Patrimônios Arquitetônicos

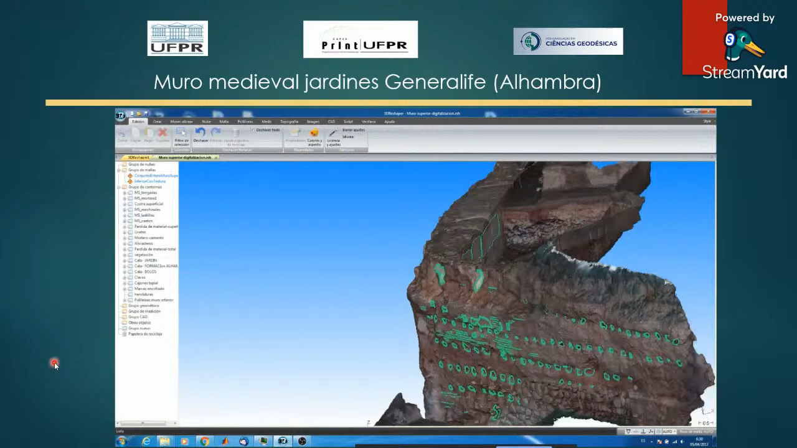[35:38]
costa superficial no podíamos encontrar los distintos aliviaderos
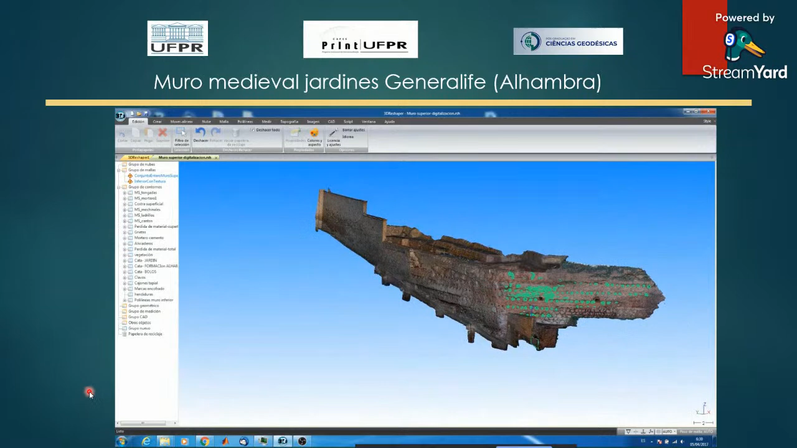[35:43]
que aparecían una vez se habían hecho las cartas en fin se trataba de documentar todo ello en 3D gracias al mallado
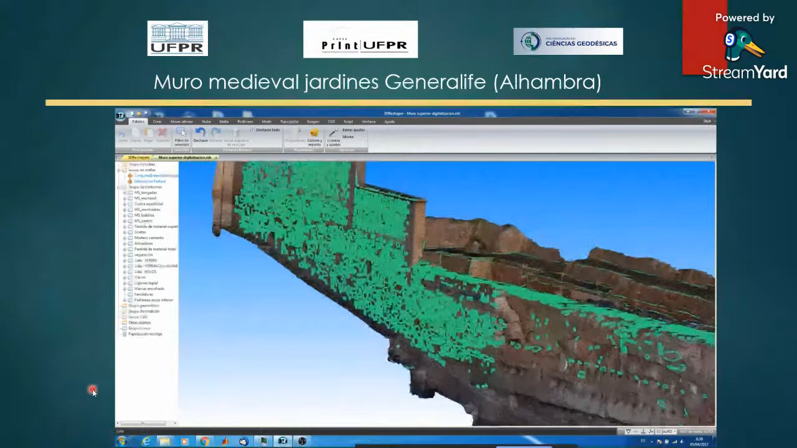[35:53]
que teníamos e al detalle que nos proporcionaba justamente la textura
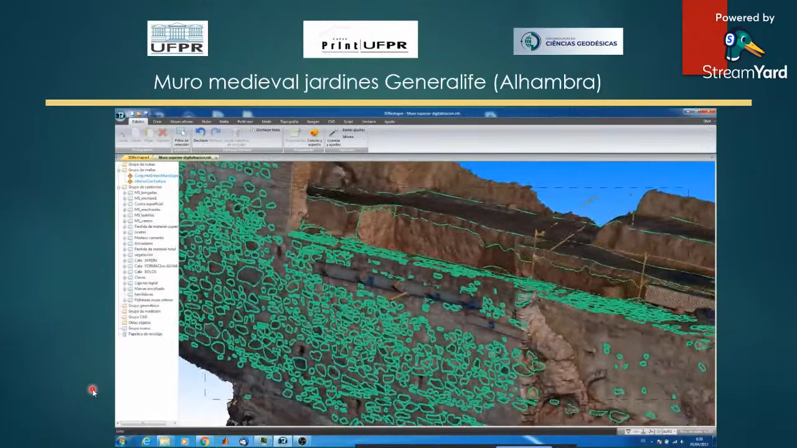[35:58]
como se puede ver ahí también una labor importante de edición ya que había algunos
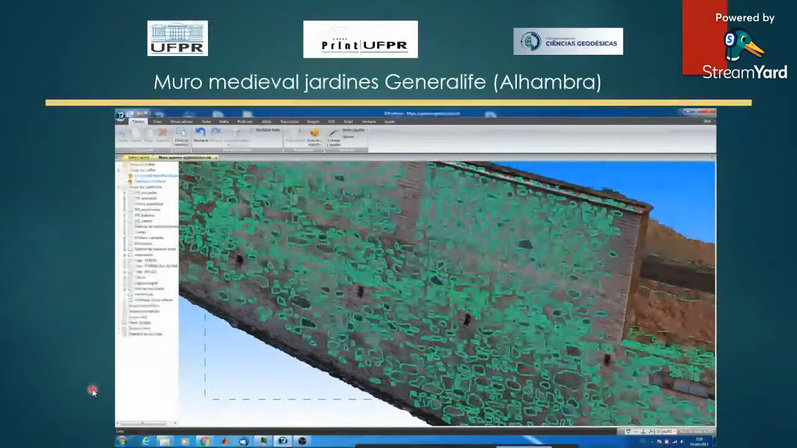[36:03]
puntales para evitar que se produjesen desprendimientos y esos puntales hubo que editarlos para que no apareciesen en el modelo
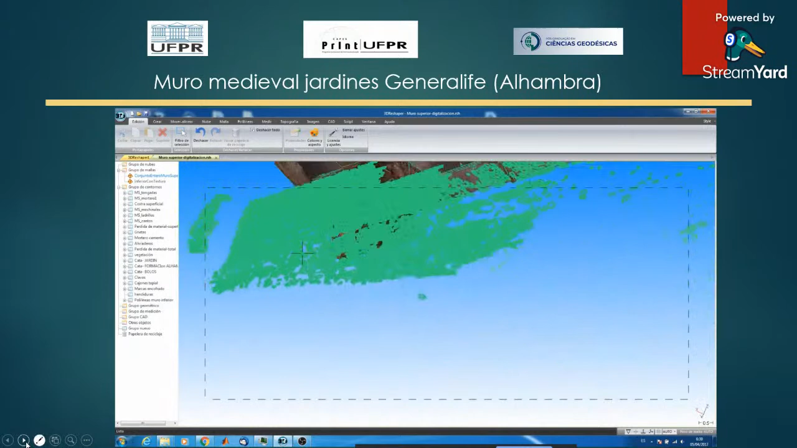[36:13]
3D y es lo que observamos justamente ahí en estas
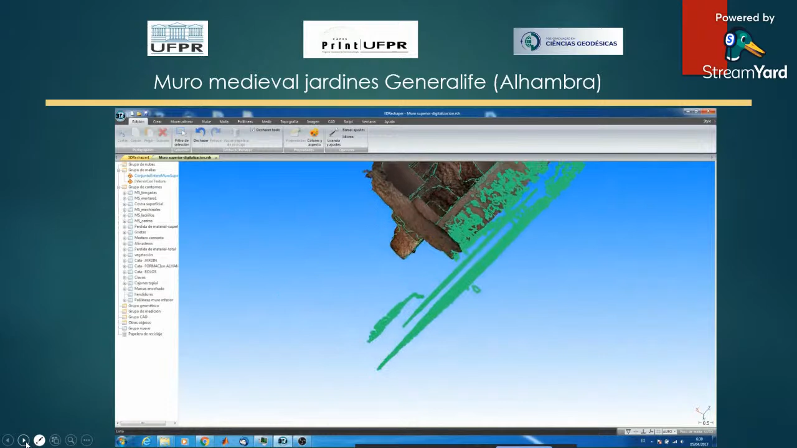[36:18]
imágenes como podemos ver el trabajo sí fue muy detallado porque todas las piedrecitas por muy pequeñas que fuesen
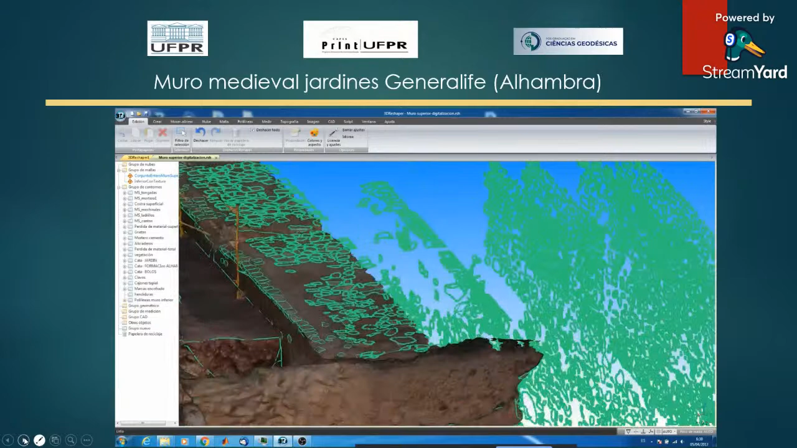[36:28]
terminaban apareciendo en la digitalización 3D de esas poligonales o polilíneas